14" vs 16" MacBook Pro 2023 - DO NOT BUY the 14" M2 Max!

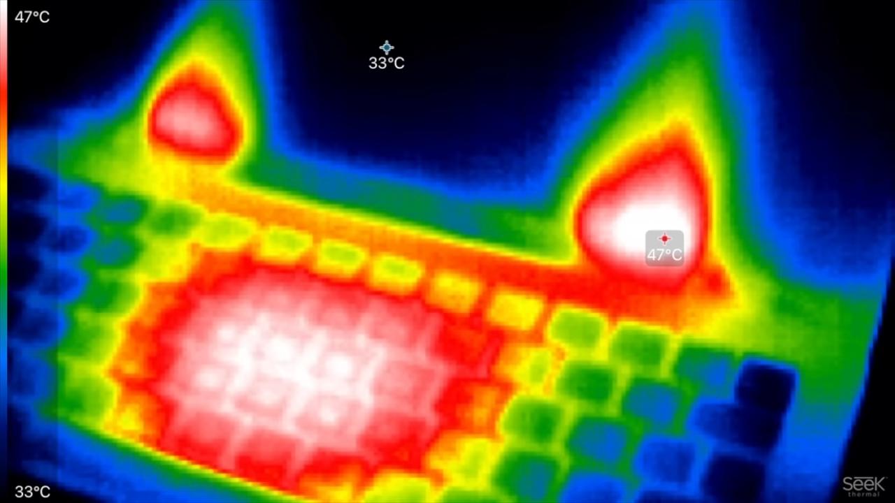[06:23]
On screen: max 47°C, scale top 47°C, scale bottom 33°C
14 inch 47 to 48 degrees celsius right there on the display because it does have vents
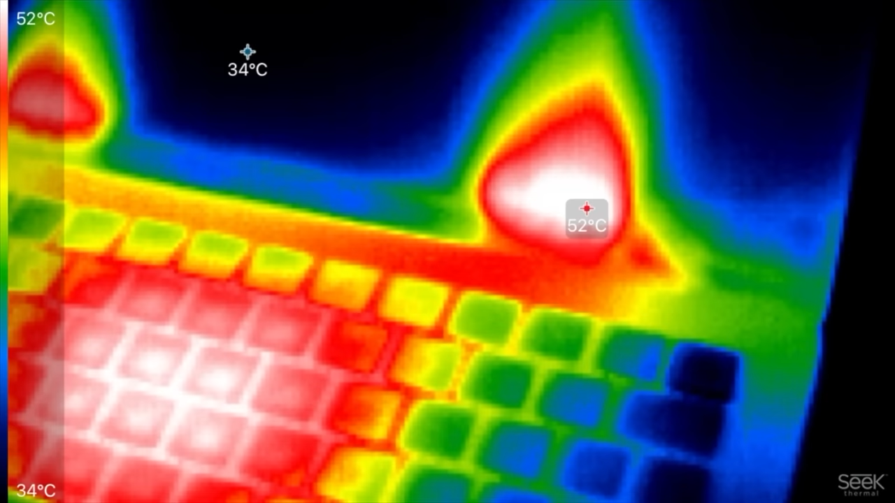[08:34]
On screen: max 52°C, scale top 52°C, scale bottom 34°C
low wow 52 degrees celsius and then on the 16 we have 46
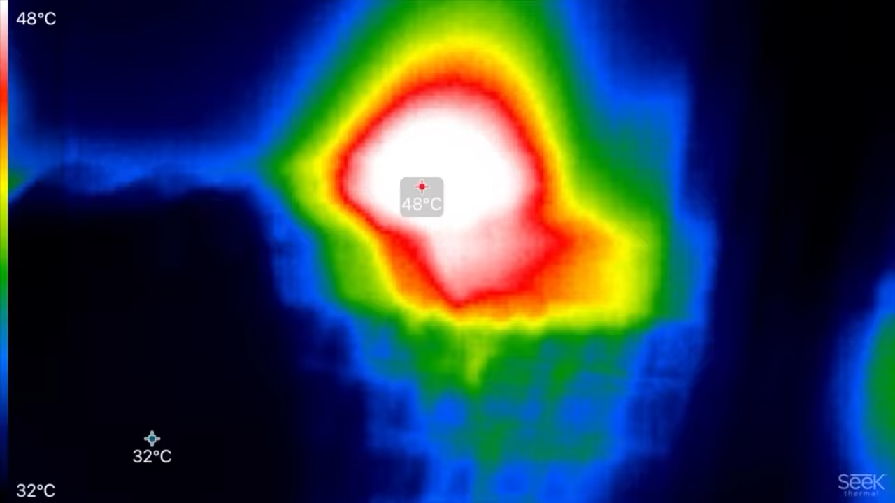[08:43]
On screen: scale top 48°C, scale bottom 32°C
wow that is a huge difference this
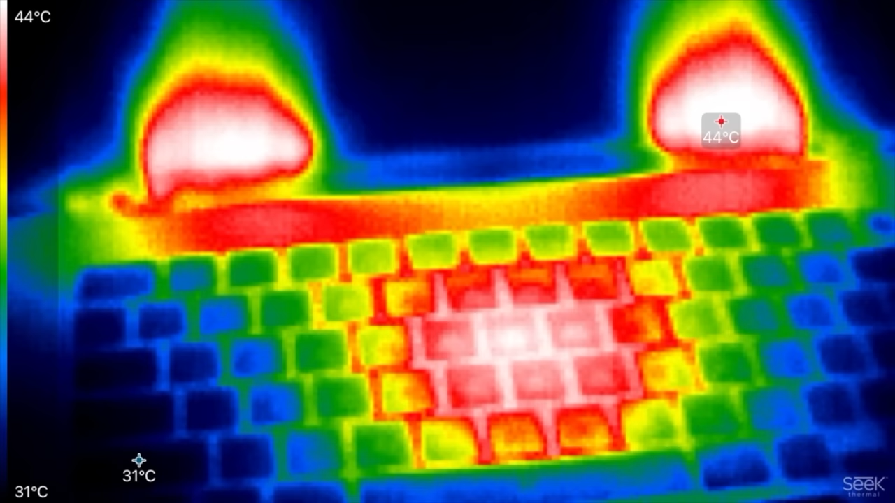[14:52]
On screen: scale top 44°C, scale bottom 31°C
44 on the 16 inch once again even in a real workflow like this a big difference in temps and there you go